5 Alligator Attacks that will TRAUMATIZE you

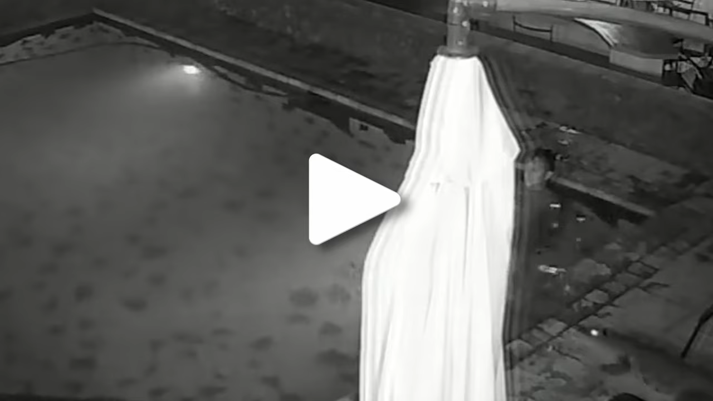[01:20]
This couple thought it would be a good idea to enjoy some night's swimming after a long day of work. Everything was going smoothly until an uninvited guest came knocking, and they weren't too happy about it.
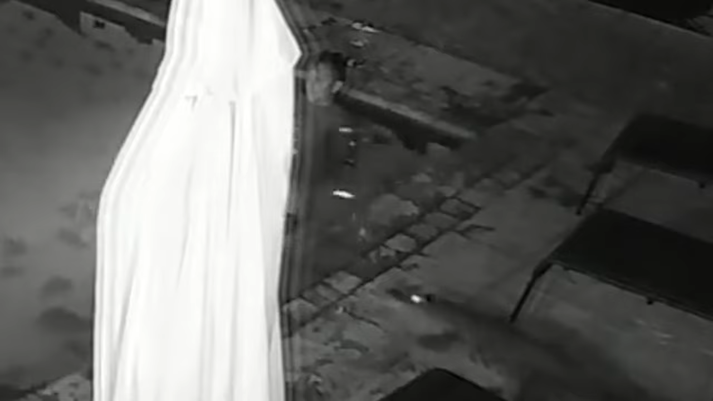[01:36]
They were deep in conversation when the creature dived in.
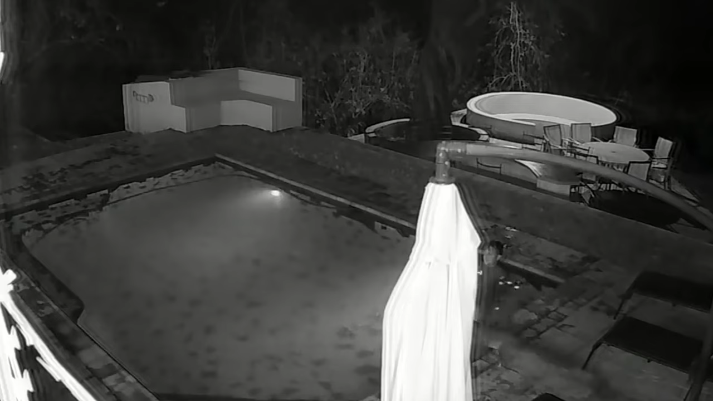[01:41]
The man ran for his life, but changed his mind when his partner screamed for help.
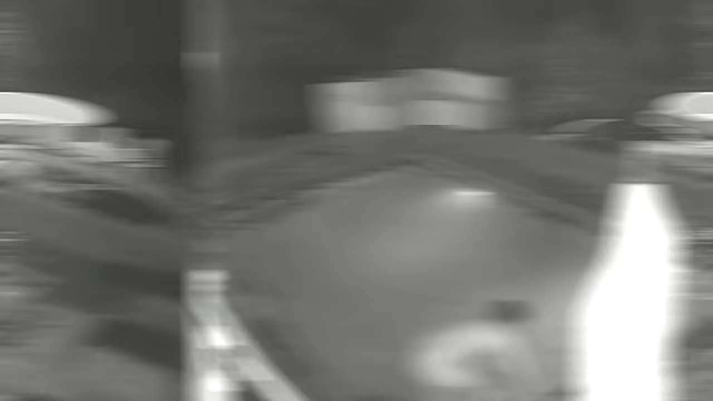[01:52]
However, the alligator definitely won this round.
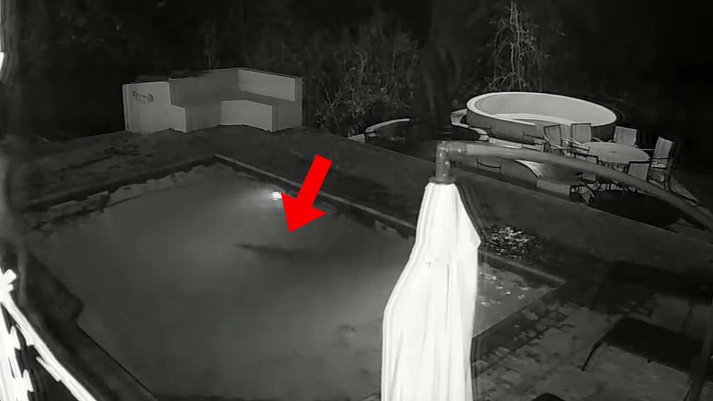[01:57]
This couple had to cup their swimming short when the reptile took over. They don't have what it takes to face this creature. But what happens when an alligator meets its match?